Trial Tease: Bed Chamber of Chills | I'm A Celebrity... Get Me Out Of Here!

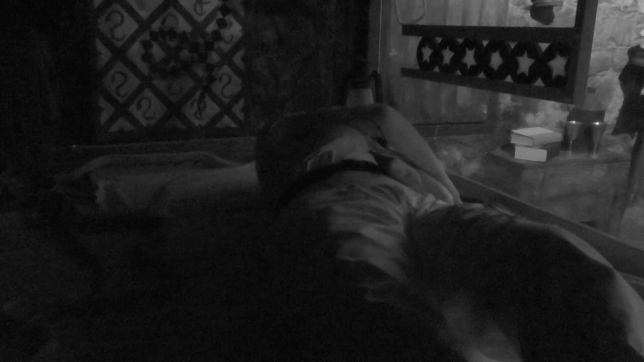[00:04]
Is there any more? I don't know. I can't find the other one. Arlene, I just dropped one. I know. Oh, and I've dropped it again. Oh, Arlene, come on. Arlene, I really want to get out of here.
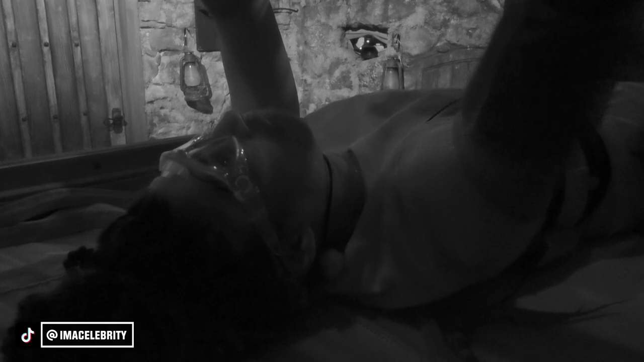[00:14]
Please, please, please, please. OK, I've done that one. Ah, there's something touching my legs! Oh, my gosh, right, right, right. Come on, have you got them all? I think I've done them all. I think I might have dropped one in this bed.
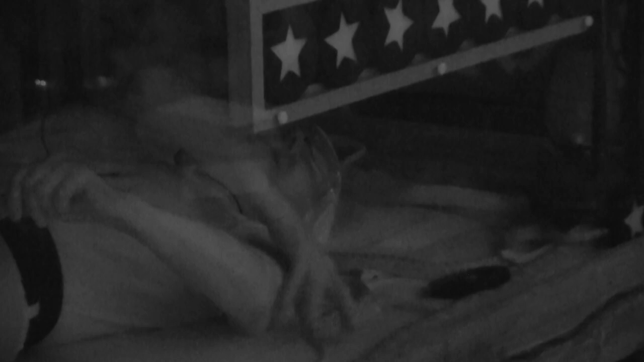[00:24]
Oh, come on, please, Arlene, find it. I will, I will. I've got it.
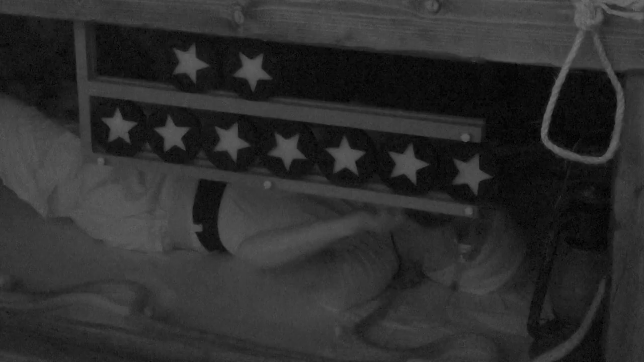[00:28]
I've got it. I will. It's on top right.